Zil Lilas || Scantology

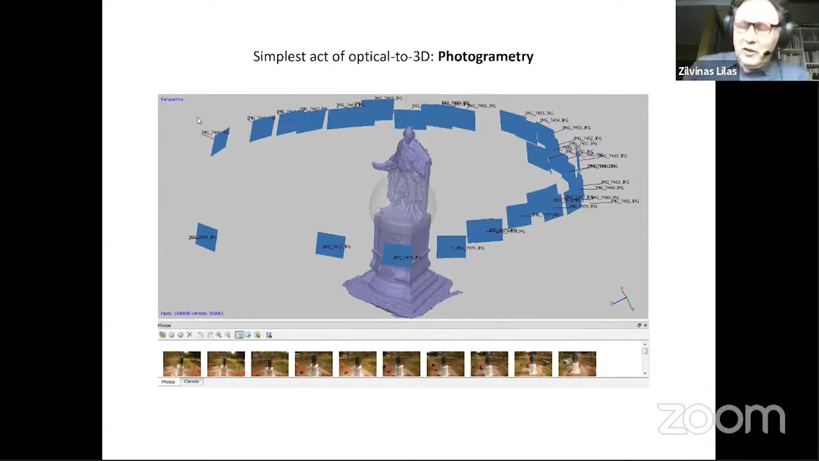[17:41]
But anyway, I'll keep on moving. Yeah, this is photogrammetry. I won't play it because this is, what is this?
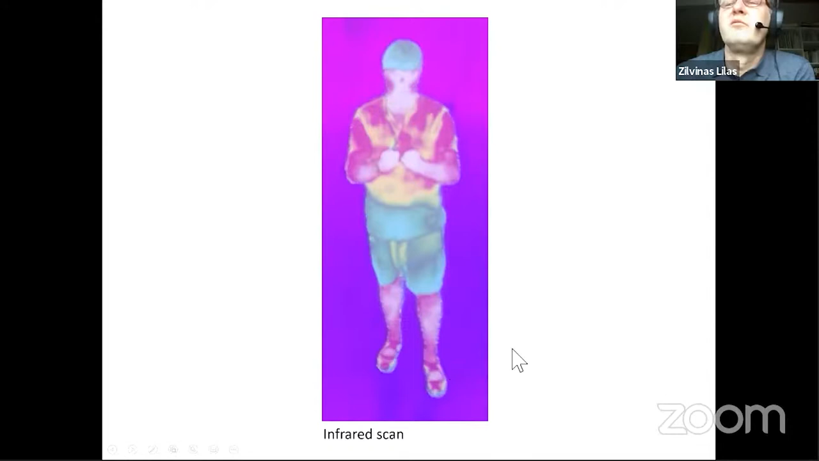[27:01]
And I had this thing on the belly. How do you call this? Tasche. This sort of tasche. So it's cool. And yeah. We can see my sort of status at the landing. There are other types, you know, it's similar thing. It's also interesting from graphical point of view. I mean, there are philosophical aspects, you know, what are we seeing? Because in general, image deals with representation, and representation deals with value system. And in most cases, representation of human is like optical.
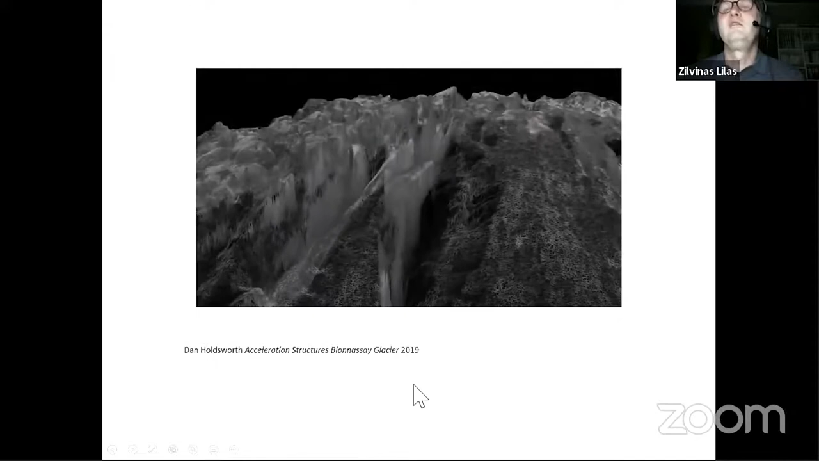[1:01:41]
But I think we on the verge of exhaustion, because David Quaiola, the Italian artist, also quite famous, the scanning artist, he only uses scanners. He does two things. He does images and he does objects. But objects are like 3D printed things. Quite interesting. But it's also, if you take a look,
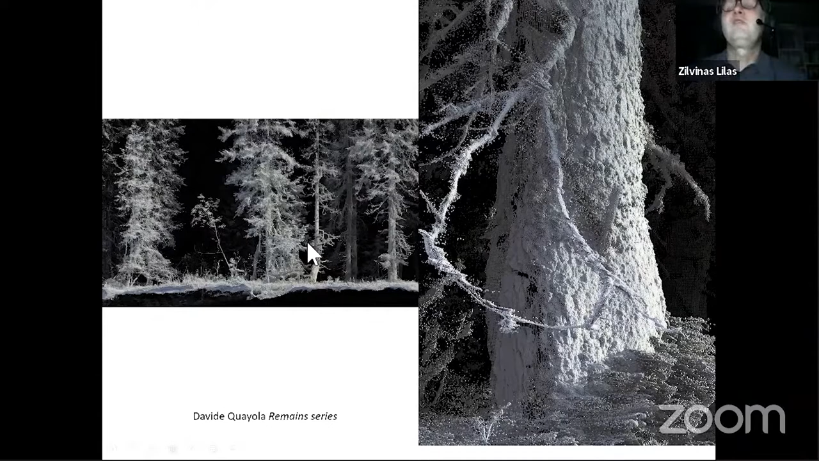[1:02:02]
it's very similar aesthetics, right, to what we saw before. Because what I said, I mean, it's very hard to, okay, I mean, we go to my little humble stuff, which I was doing as an artist.
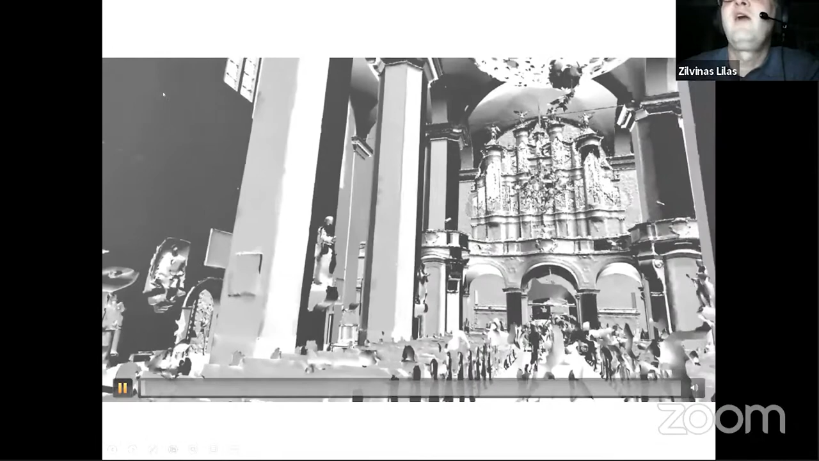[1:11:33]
And the output was also, output was not the image, but more like space, which is represented through virtual reality helmet.
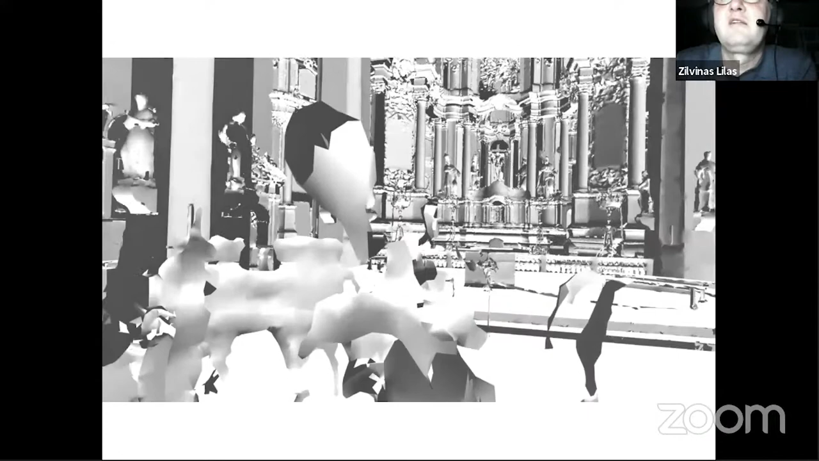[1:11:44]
So it's recorded from VR, from virtual reality.
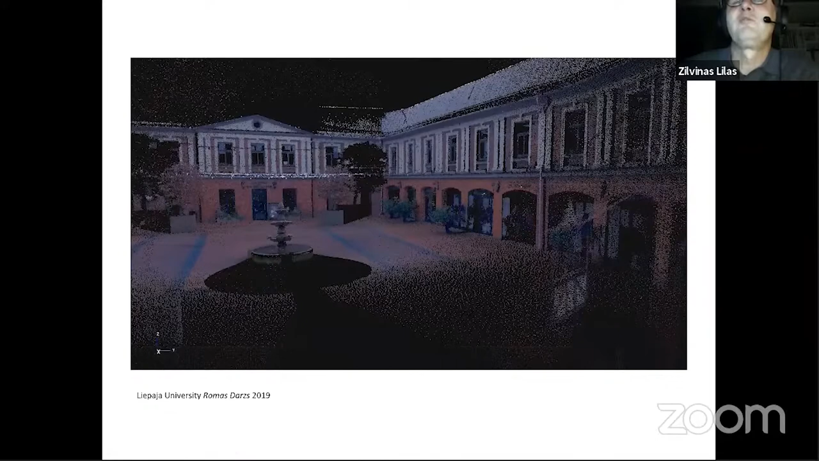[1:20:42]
This, and it took them, I think, 2 days to create this, standing in them. And then the way they did it, it was exactly the same, just performing and screen capturing. But it looks nice. And you really have this
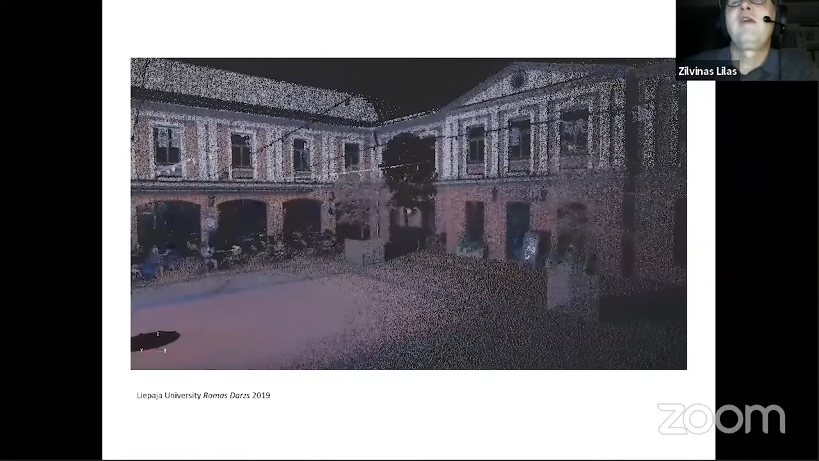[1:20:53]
cinematographic feel, because I can't really read it as a cinema. For me, it is like cinema. It's quite interesting.
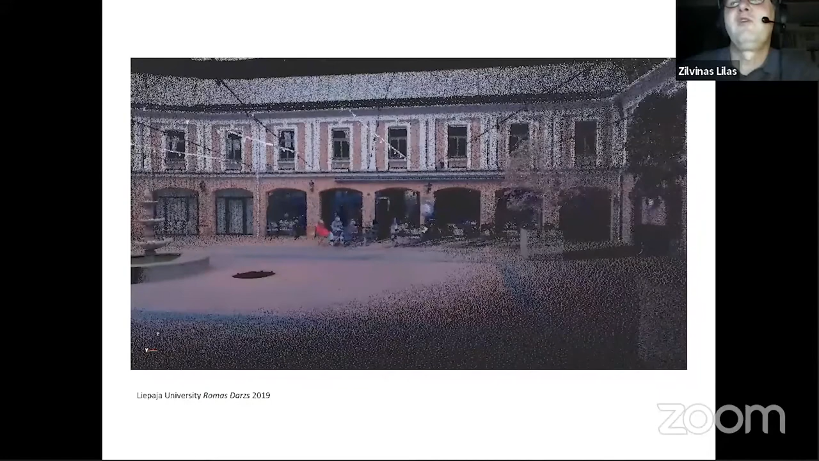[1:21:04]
If you put sound, if you put dialogues, if you hear people, it's very,
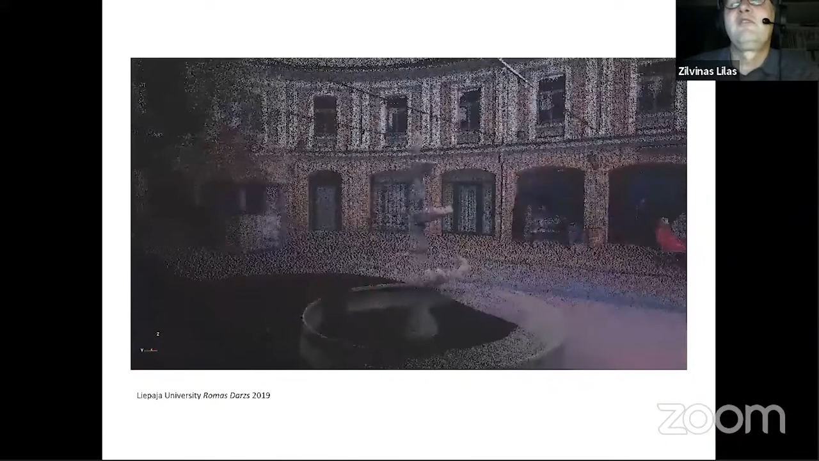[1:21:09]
but it's a strange cinematic, because this is very nice, sort of exiting into nothing.
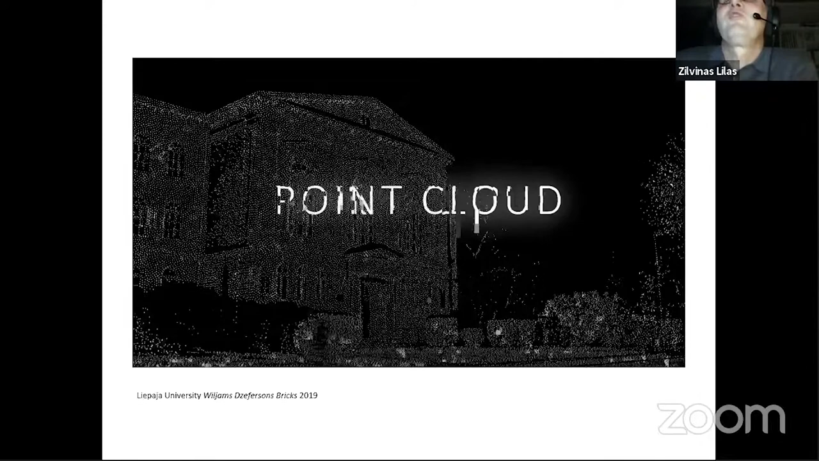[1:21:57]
I'm sorry, because it doesn't really play right. It has a lot of glitches. Glitches are not intended.
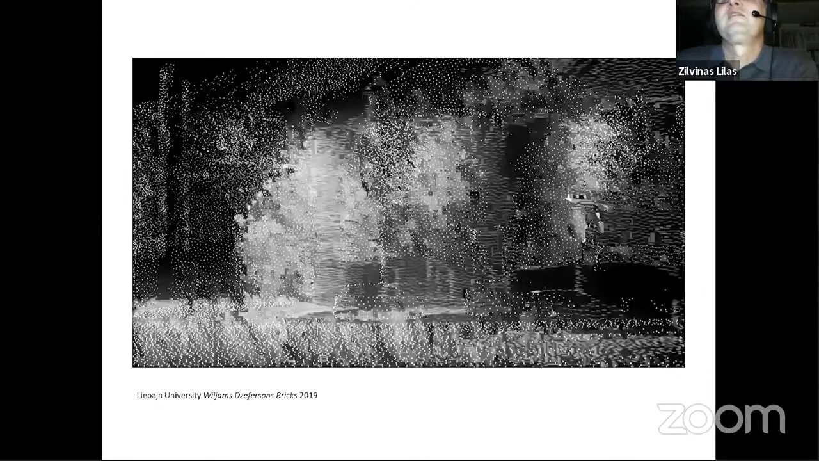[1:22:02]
Glitches are not in the original. Original is smooth with no glitches.